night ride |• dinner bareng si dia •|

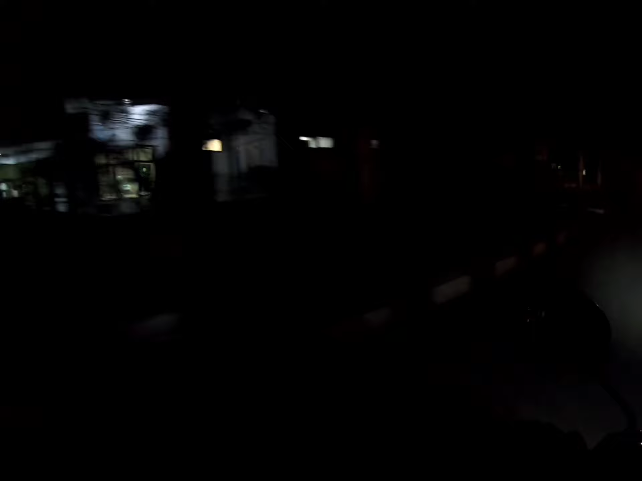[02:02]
Oke, katanya ini pengen cari silikon HP. Ya udah, kita turutin aja. Suasana malam hari ya di masa PPKM, karena kita juga apa di Kota Rangkas Bitung ya,
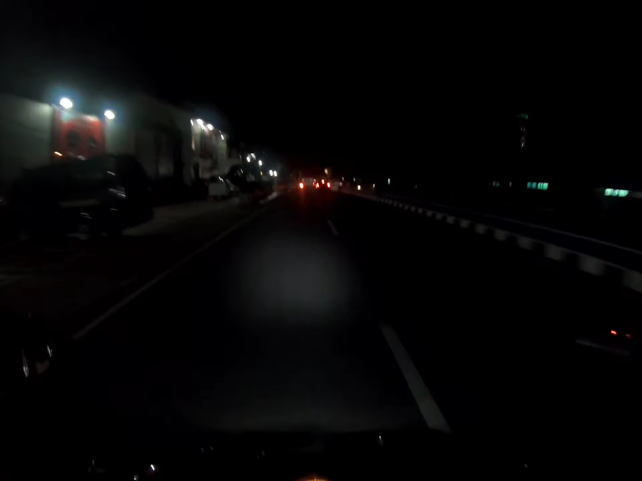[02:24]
khususnya di Kabupaten Lebak, di sini di Kota Rangkas Bitung ataupun di Alun-Alun Rangkas Bitung, di sini kita masih memperlakukan PPKM.
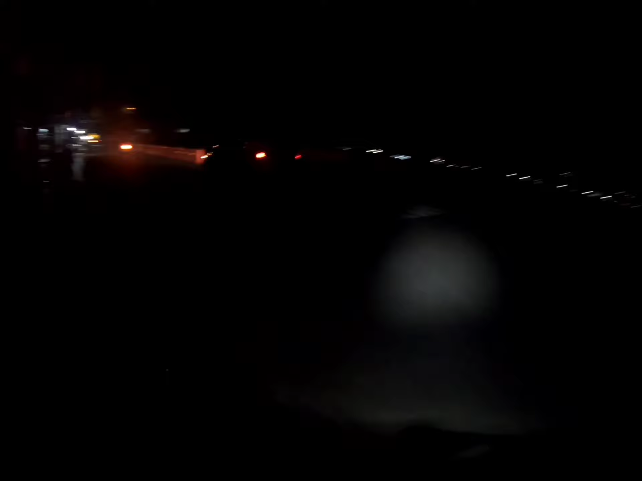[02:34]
Jadi alun-alun juga sepi ya, sepi, terus lampunya juga pada dimatiin gitu kan.
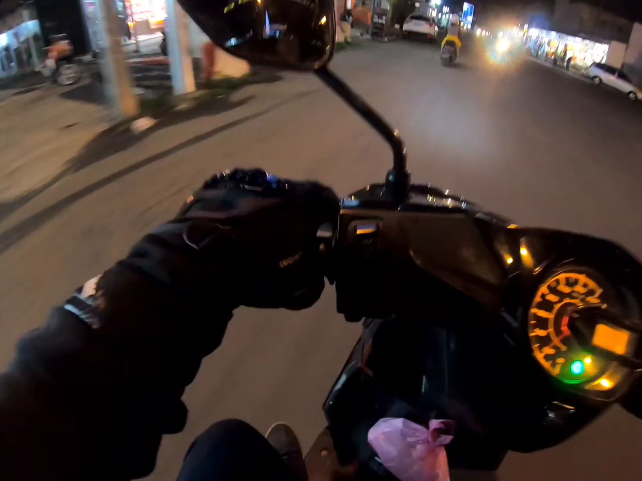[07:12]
Hujan. Udah gerimis lagi, gerimis. Gerimis mengundang. Enggak.
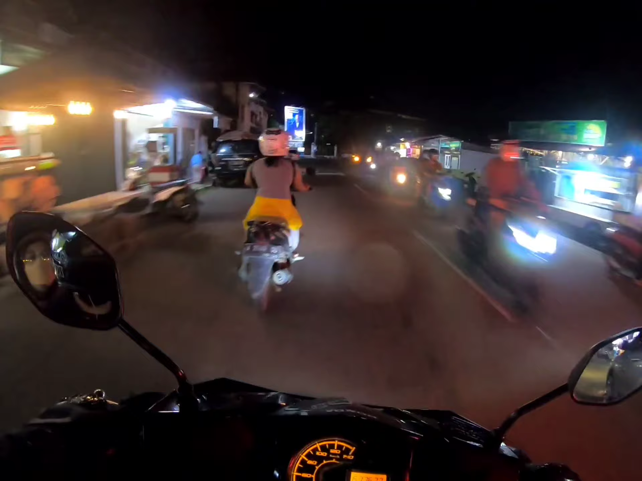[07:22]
Hampir aja. Kelihatan.
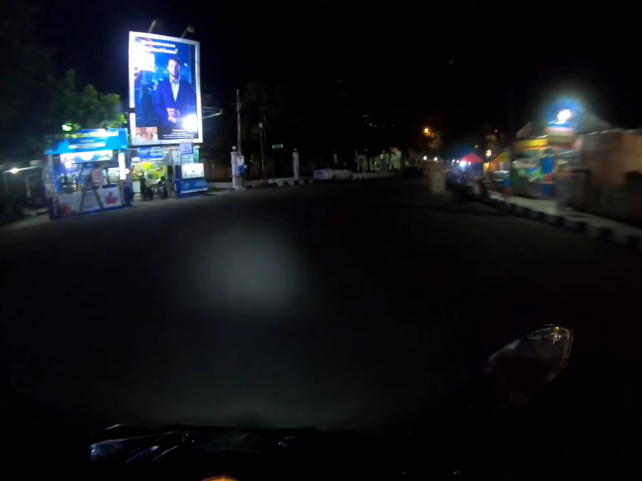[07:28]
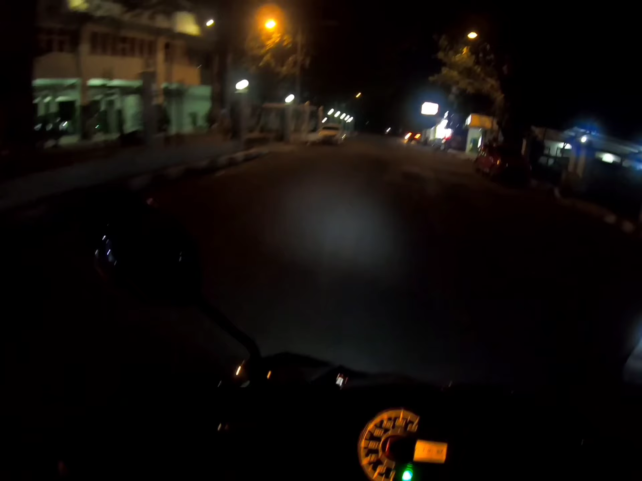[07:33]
Oke, masuk alun-alun. Gelap banget ini. Emang iya sih di masa PPKM kayak gini ya, mungkin ya nggak boleh lah kita berkerumun gitu kan ya. Tuh, teman-teman juga bisa lihat ya, gelap banget, lampu juga pada dimatiin semua kecuali di masjid ya.
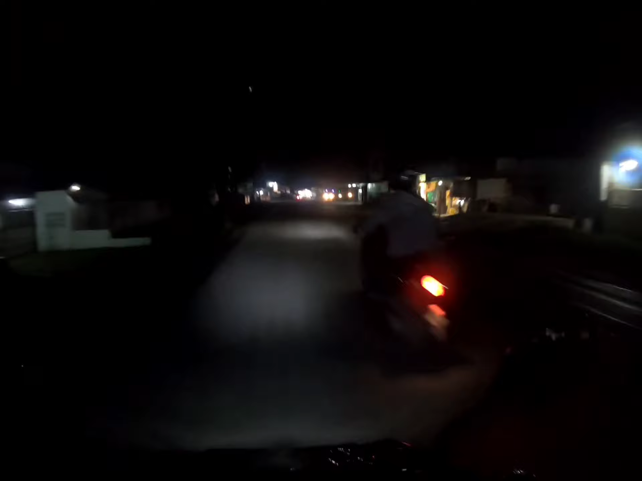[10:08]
Yang mau durian atau durian ya langsung saja datang ke Langkas Bitung, banyak durian. Hati-hati. Kadang-kadang lampunya suka aneh-aneh. Lampu saya ke kanan, kadang belok ke kiri.